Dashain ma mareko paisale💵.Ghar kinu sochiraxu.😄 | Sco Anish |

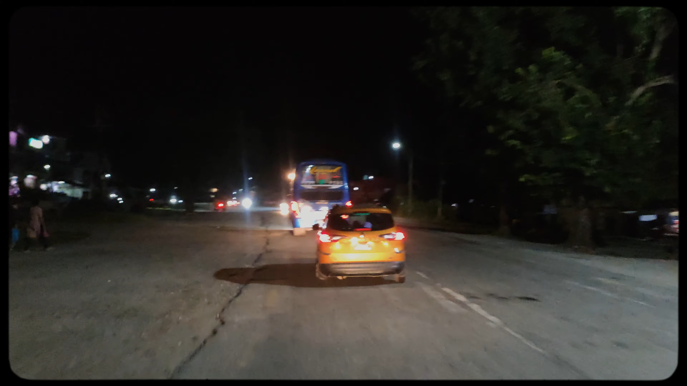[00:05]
हामी चाहिँ फूलपातीको भोलिपल्ट तास खेल्नको लागि भनेर ऊ त्यो अगाडि देखिरहनु भएको ओरेन्ज कलरको कारको पछाडि स्कुटीमा घर जाँदै छौँ।